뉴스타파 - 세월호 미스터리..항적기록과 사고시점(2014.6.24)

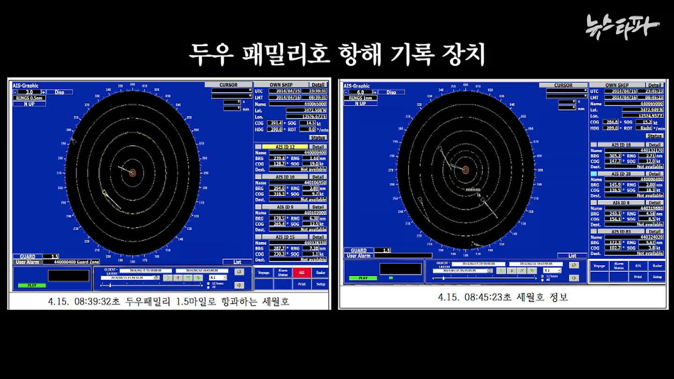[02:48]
이 항해 기록장치에는 두 패밀리오는 물론 세월호의 항해 기록도 저장돼 있습니다.
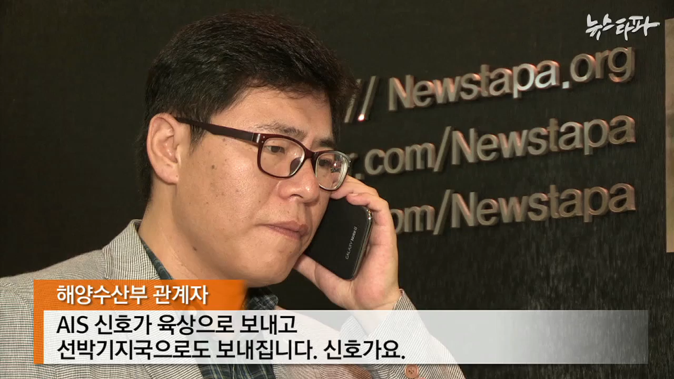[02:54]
가운데 원이 두 패밀리오이고 아래쪽 삼각형이 세월호입니다.
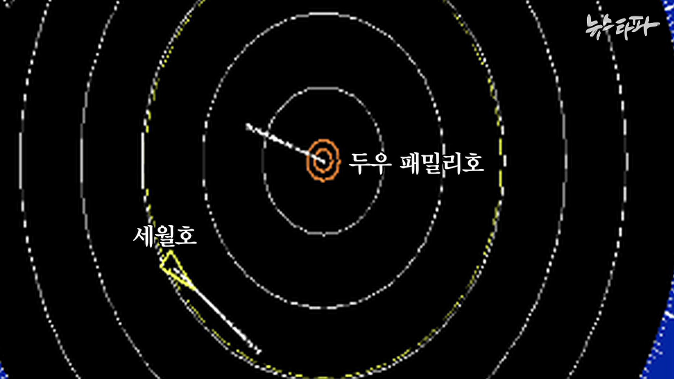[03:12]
4월 16일 오전 8시 39분 두 손박은 서로 비껴 지나갑니다.
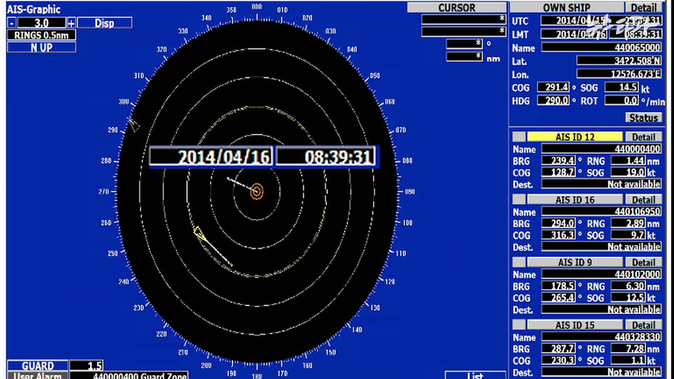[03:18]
거리는 1.4마일 세월호의 당시 속도는 19노트입니다.
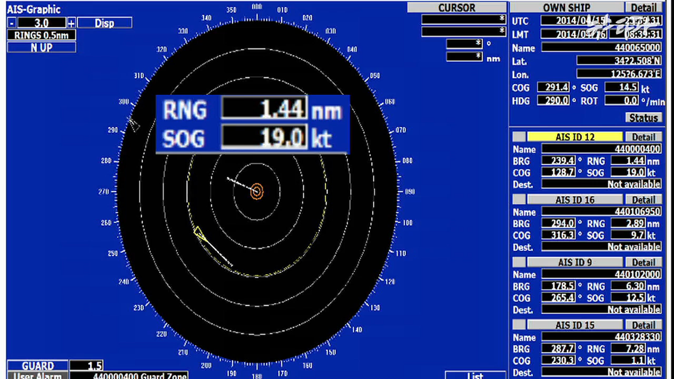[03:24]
5분 뒤 세월호와의 거리는 2.8마일로 벌어졌고 세월호의 속도는 18.3노트로 줄어듭니다.
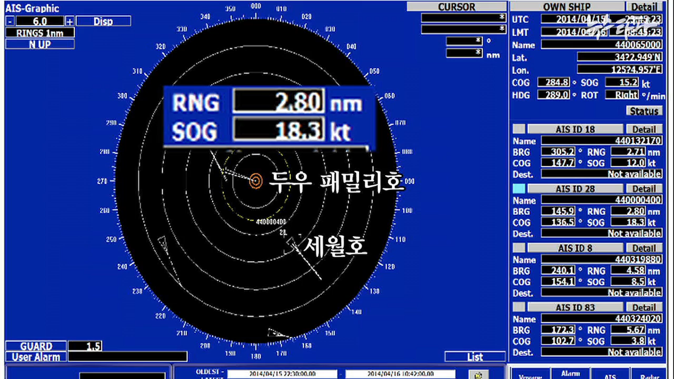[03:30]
해양안전심판원 분석 결과 두 패밀리오에는 육상기지국 기록에는 빠져있는 두 개의 신호가 잡힌 것으로 나타났습니다.